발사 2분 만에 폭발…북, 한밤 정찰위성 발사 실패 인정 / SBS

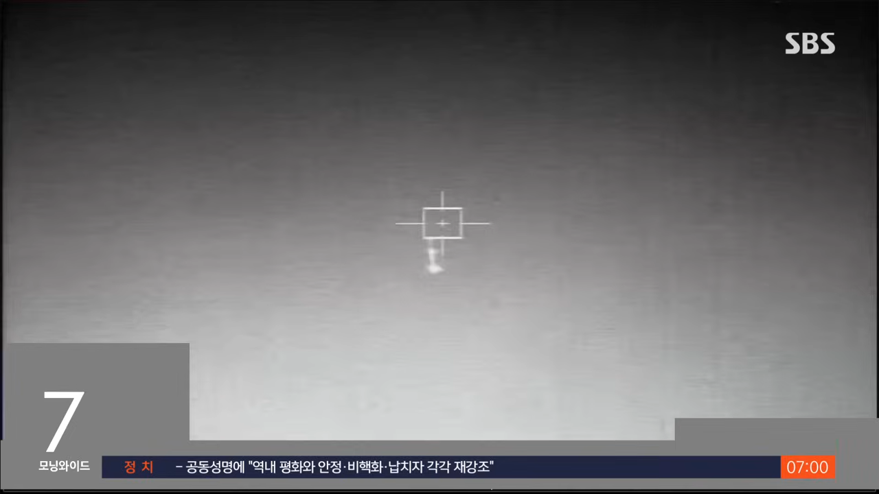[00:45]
합참은 북한 정찰위성이 발사 2분 만에 북측 해상에서 다수의 파편으로 탐지돼 공중폭발한 걸로 평가한다고 밝혔습니다.